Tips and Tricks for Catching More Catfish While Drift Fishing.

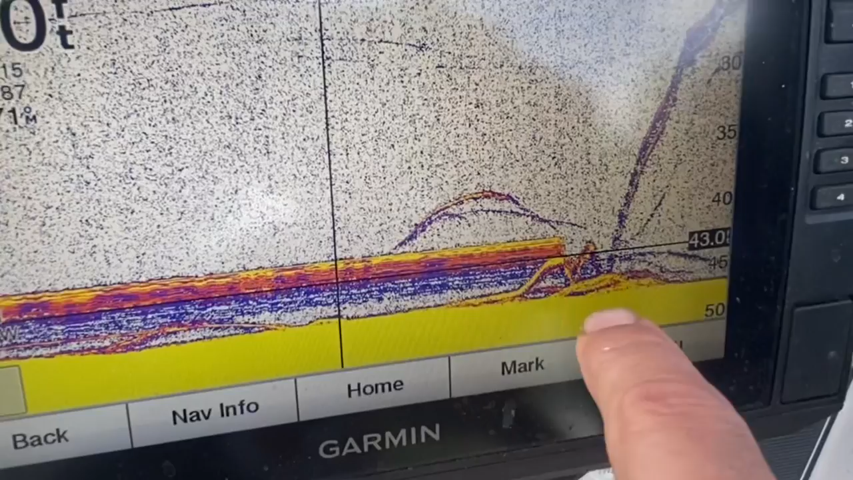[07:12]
And all of a sudden, he comes up and hits our bait right there. You can see him come up and grab the bait, go back down, and then when we picked the rod up there, he went, it looks like he might have had another fish with him. But I thought that was pretty cool.
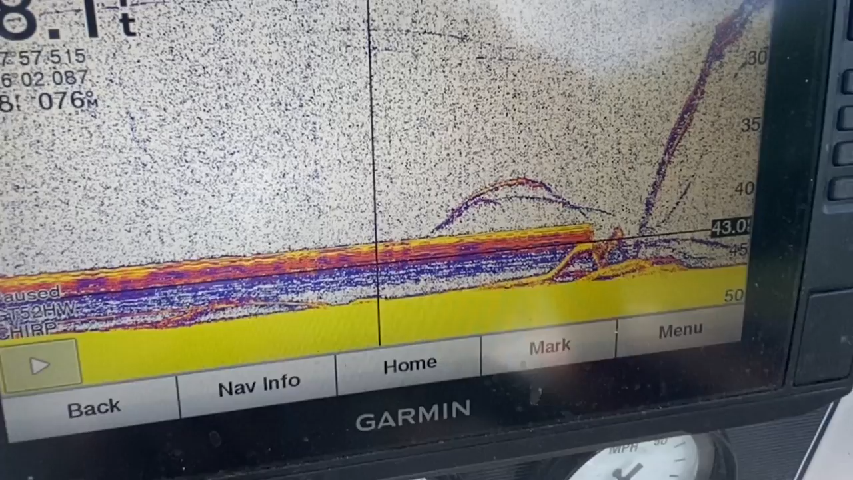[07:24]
I thought some of you guys might want to see that. All this purple and yellow and red right here is our bait and sinker.
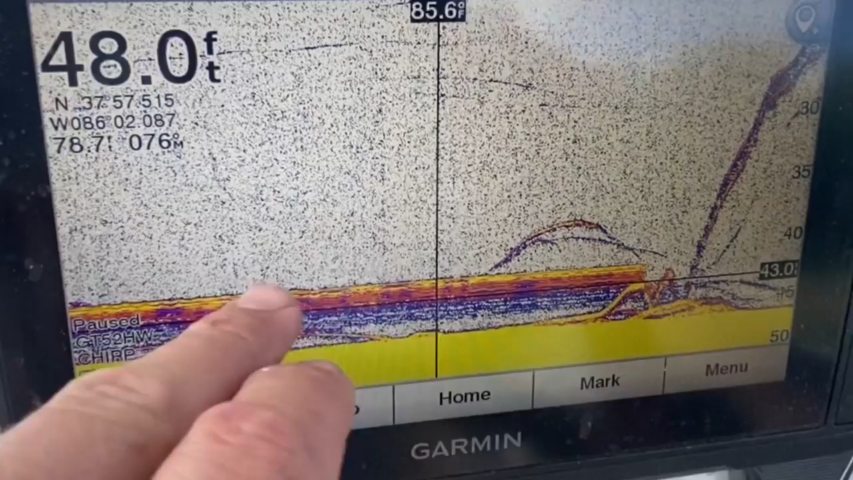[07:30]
On screen: depth 48.0 ft
And then you can see where the fish come up and nailed it. And then that's us pulling him up right there.